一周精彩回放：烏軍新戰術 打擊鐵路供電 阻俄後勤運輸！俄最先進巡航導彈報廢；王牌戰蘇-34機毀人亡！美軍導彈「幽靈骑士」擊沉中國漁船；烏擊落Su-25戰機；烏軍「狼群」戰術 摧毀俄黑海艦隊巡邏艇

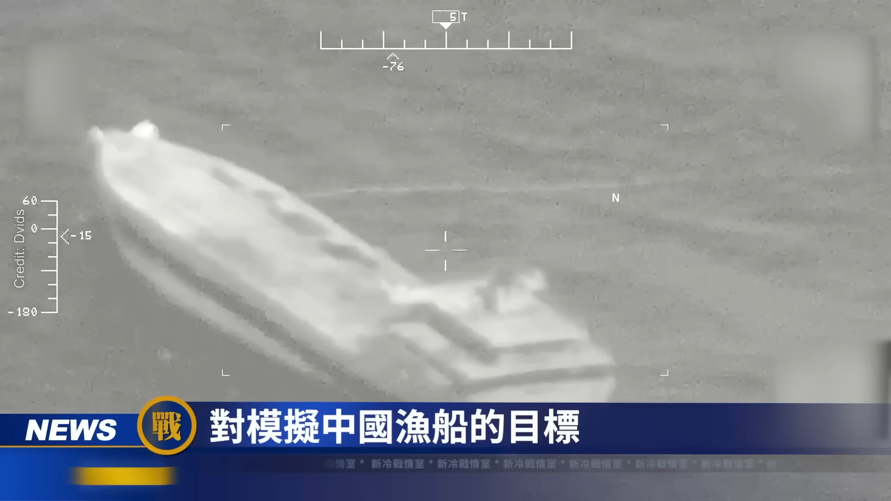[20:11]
对模拟中国渔船的目标进行了实战射击外界普遍认为这一举动具有重要的象征意义
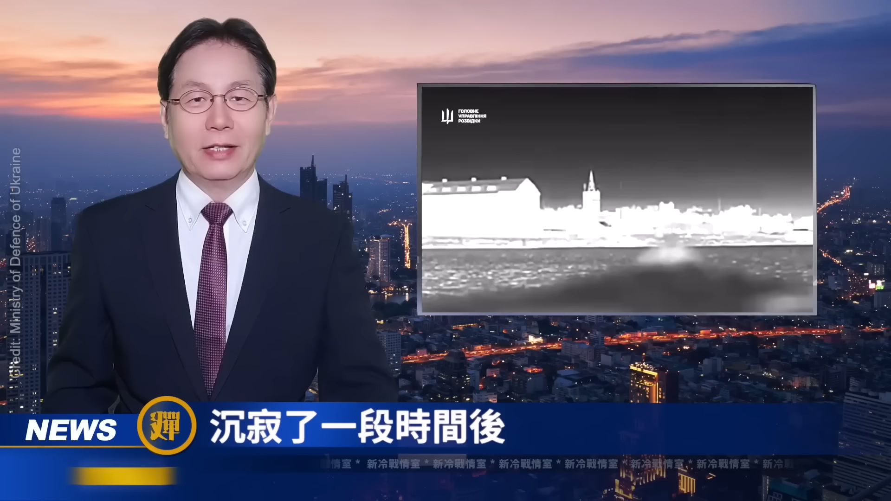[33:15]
大家好今天是2024年5月7日俄乌战争进入第804天沉寂了一段时间后5月5日夜间到6日凌晨乌克兰国防情报局派出水面无人艇继续袭击克里米亚的俄军黑海舰队
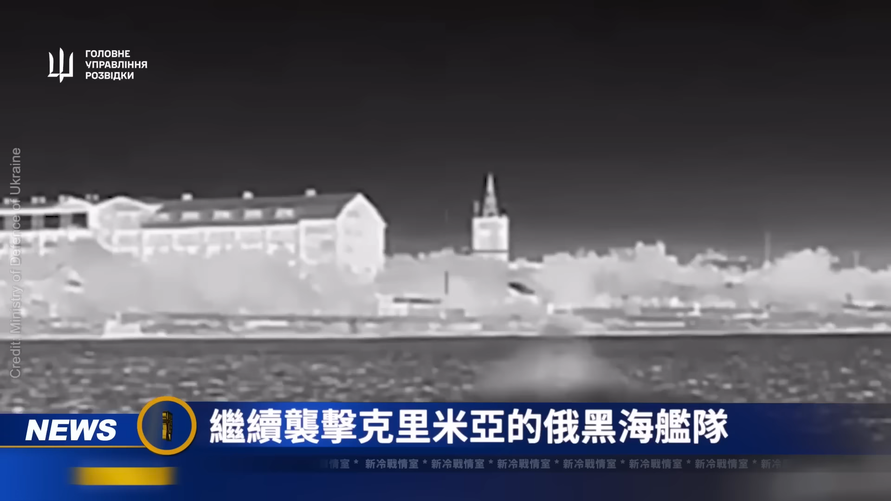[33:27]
网路流传的视频显示乌克兰在海上的马古拉马古拉V5自杀式无人艇袭
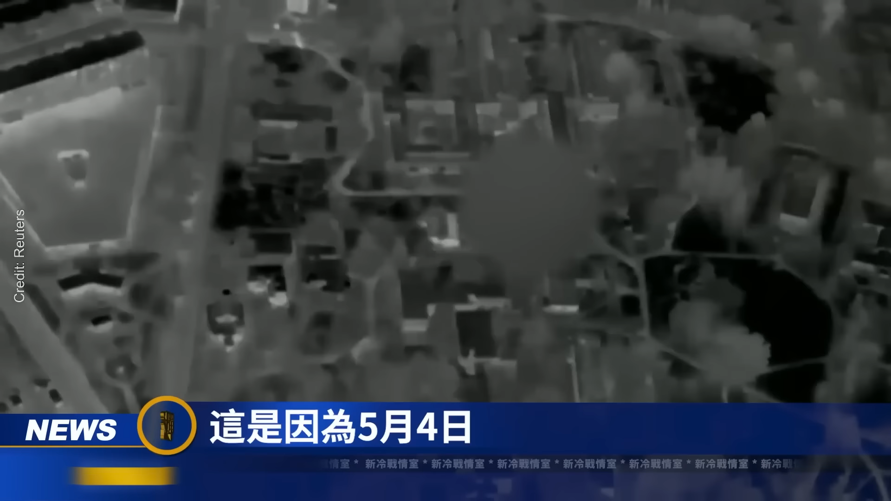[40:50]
这是因为5月4日俄军对运河危局的总攻已经展开并从彻翼攻击
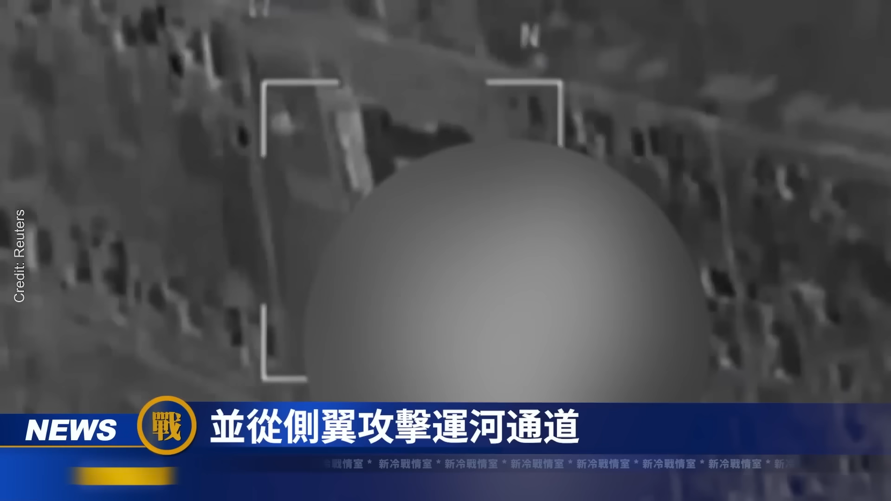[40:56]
运河通道在北侧乌军仍然控制着格里哥罗夫卡和卡里诺夫卡目前俄军推进困难
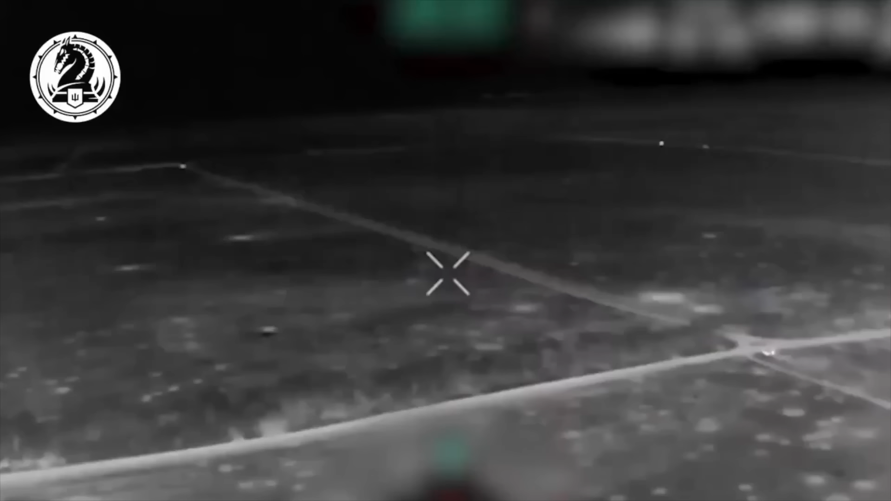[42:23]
47旅布拉德里战车用陶式导弹击毁俄军T-80主战坦克
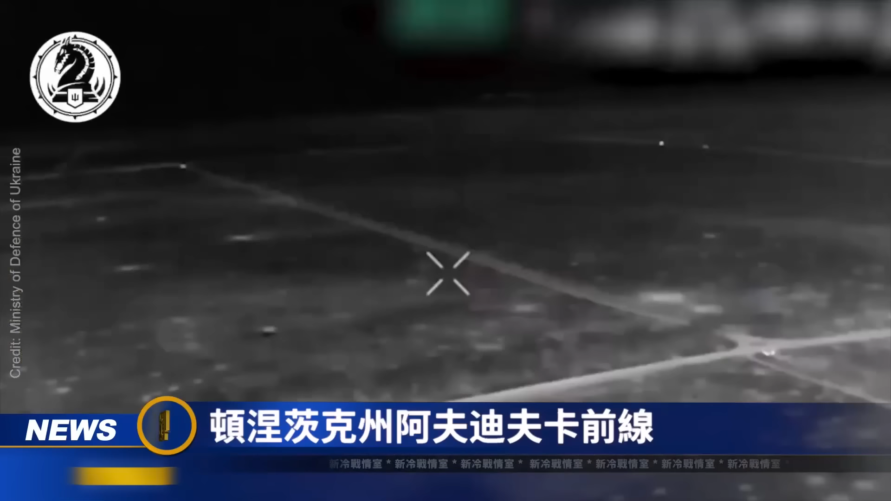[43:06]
顿涅茨克州阿弗蒂夫卡前线一辆乌克兰
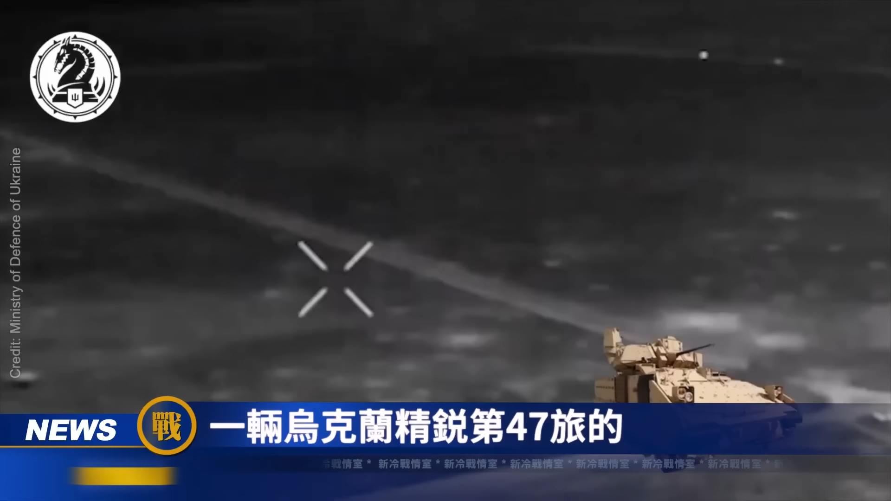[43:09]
精锐第47旅的M2A2布拉德里战车在近一英里的距离外用一枚陶式反坦克导弹成功将一辆俄罗斯T-80坦克摧毁
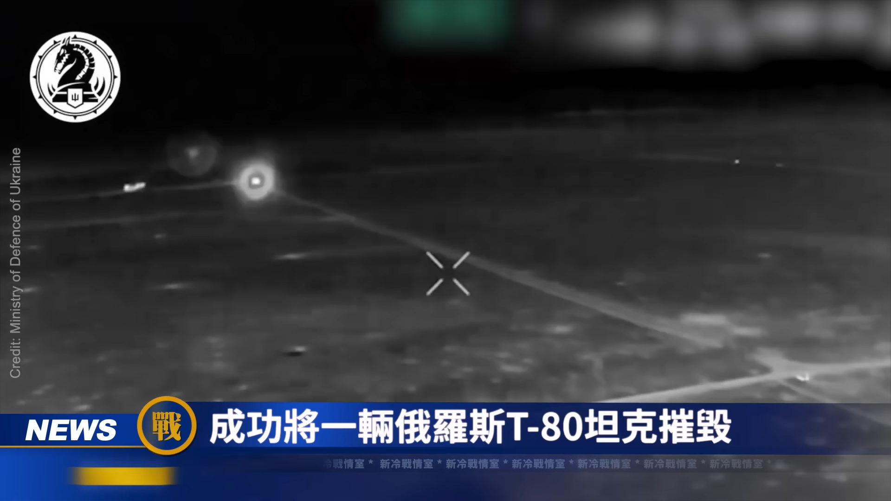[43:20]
诞生于上世纪70年代的陶式反坦克导
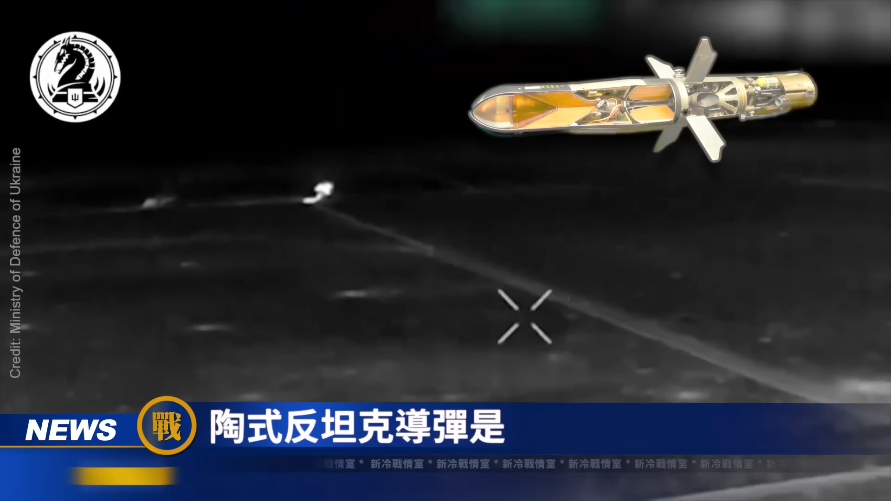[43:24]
弹是目前世界上使用最广泛的反战车导引费的可以贯穿任何已知战车的装甲